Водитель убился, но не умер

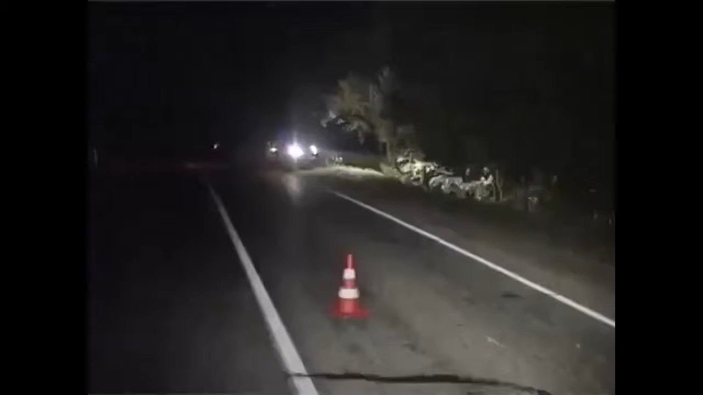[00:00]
В районе Шамары лихой водитель перевернул машину, уходя от полицейской погони. Молодому человеку удалось избежать серьёзных травм, но не проблем с законом.